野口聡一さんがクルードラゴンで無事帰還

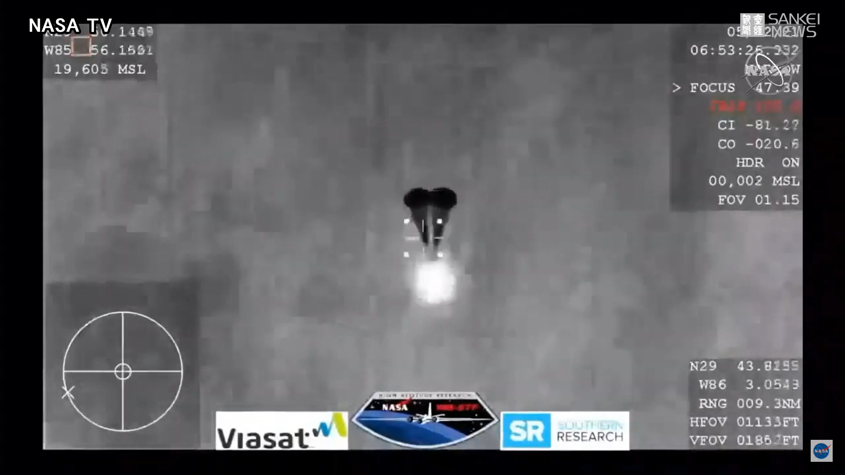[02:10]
And those four drogue shoots, oh, you can see them being pulled out now. Visual on four mains.
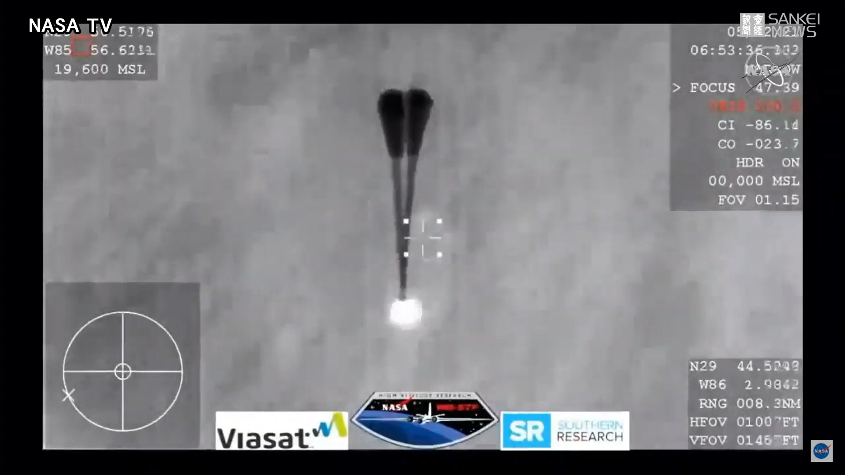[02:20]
And resilience copies, and we see a nominal descent rate. SpaceX copies and concurs nominal descent rate. And this view coming from the WB-57,
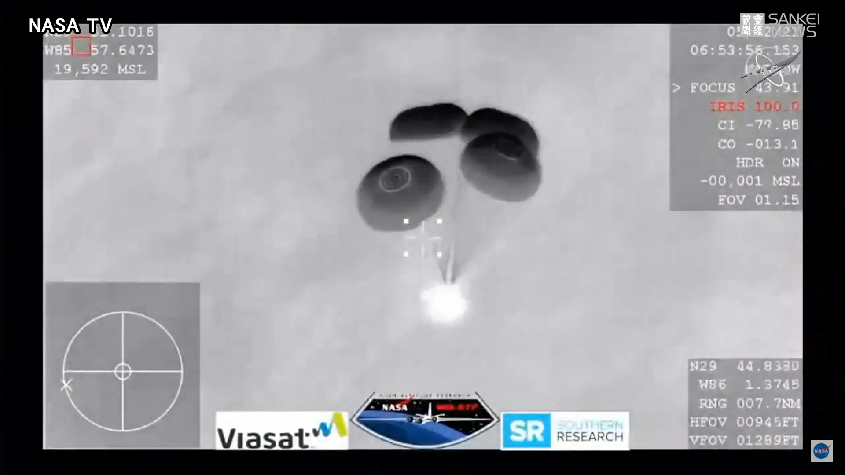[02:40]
very clear image of those four main parachutes, slowing the vehicle down to what will be about 16 miles per hour prior to splashdown just off the coast of Panama City, Florida. If it were daylight, we would have an image of those four beautiful parachutes being orange and white.
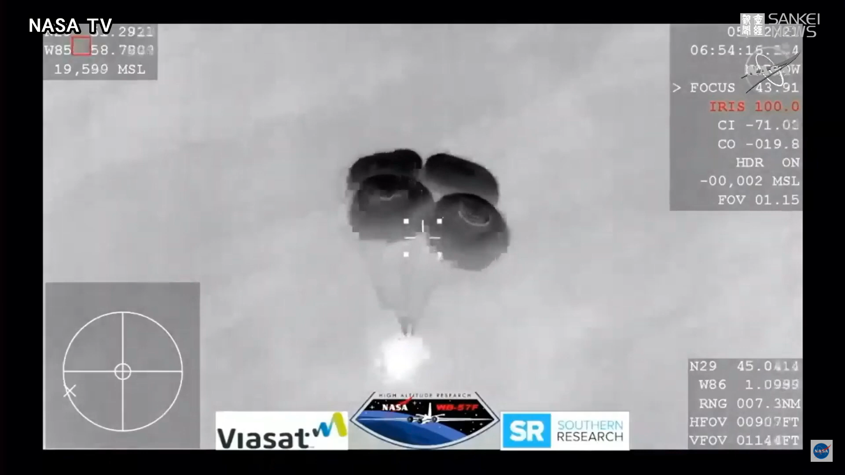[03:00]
And still getting these incredible views, even though we are in a nighttime splashdown. So we are waiting for visuals of splashdown. The Dragon 1 program had great success with water landing with 20 successful splashdowns over the course of that program, nine of which were carried out by flight-proven Dragon spacecrafts. Space hide, you've broken, but we show you just under 800 meters, still good descent rate.
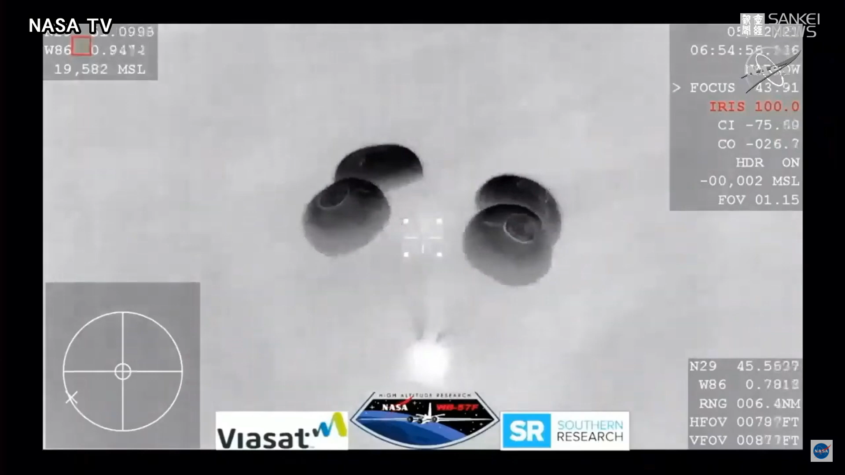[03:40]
And we are tracking splashdown. And 600 meters, and we're showing 10 meters per second on the descent rate, a little higher than that.
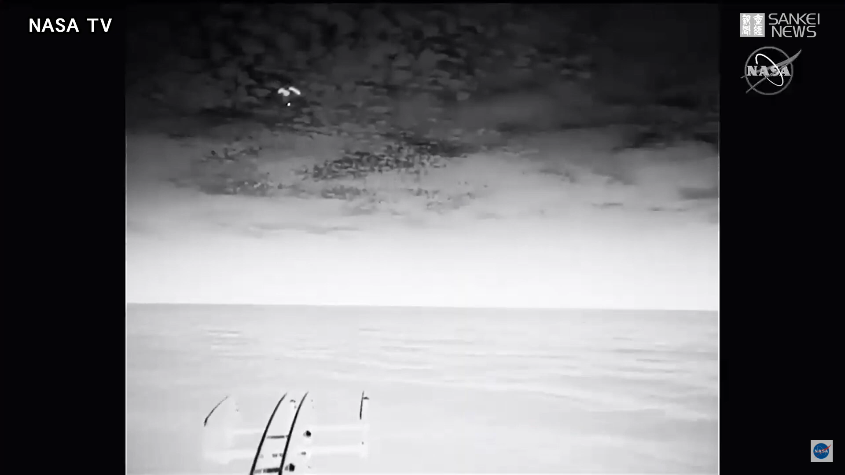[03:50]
SpaceX copies. And what a view we have here. Even though it's nighttime, we have some great visuals
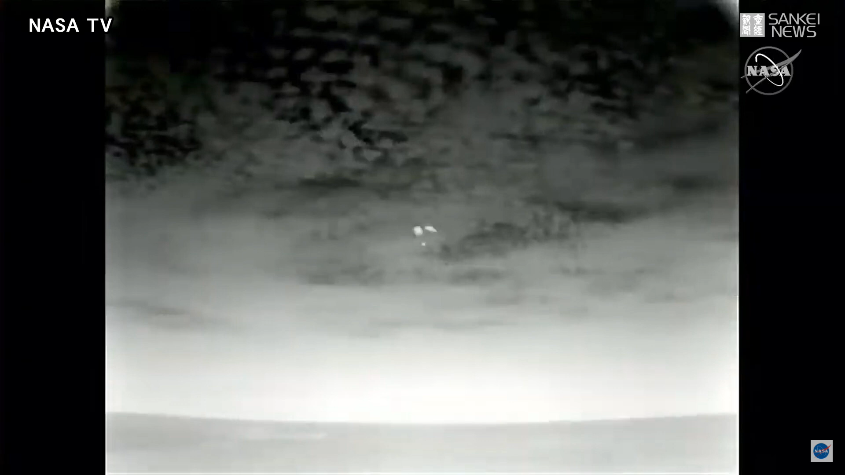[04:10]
of Dragon there with his four main chutes deployed, slowly coming back to Earth. Splashdown is scheduled for just a few minutes from now. 400 meters. Now just a quarter of a mile away from splashdown.
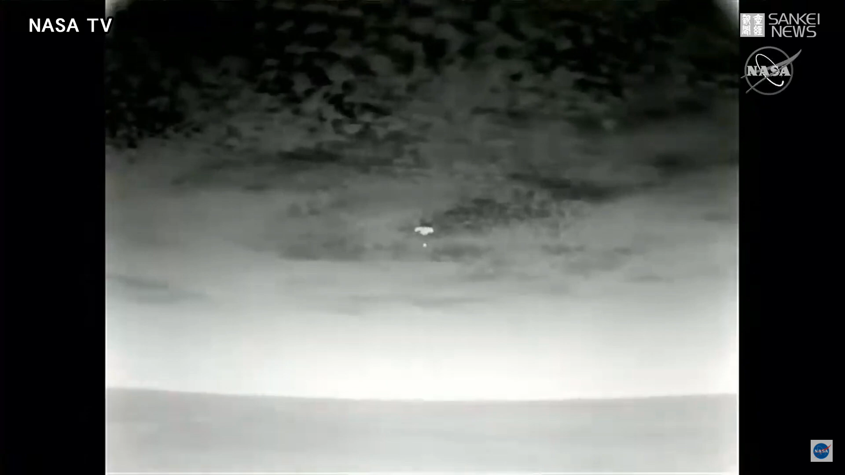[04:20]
And that splashdown time is scheduled for 11.57 p.m. Pacific time.
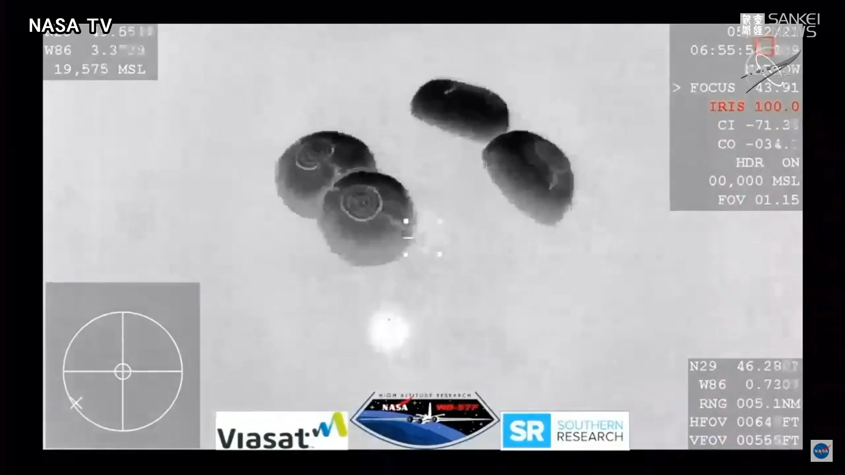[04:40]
And SpaceX, we show nominal descent rates, 200 meters, brace for splashdown. SpaceX copies, brace for splashdown.